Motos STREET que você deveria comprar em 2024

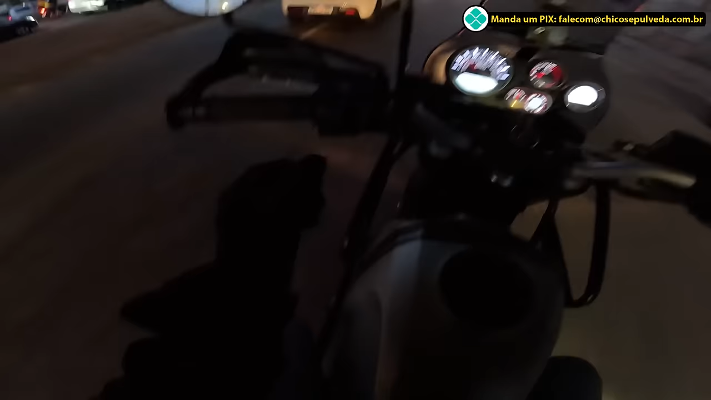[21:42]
Então, tudo que você está vendo branquinho aqui, na DR160 ela acende, ela tem um backlight. Então, ela tem um acabamento superior, ela tem um painel digital muito mais bem acabado,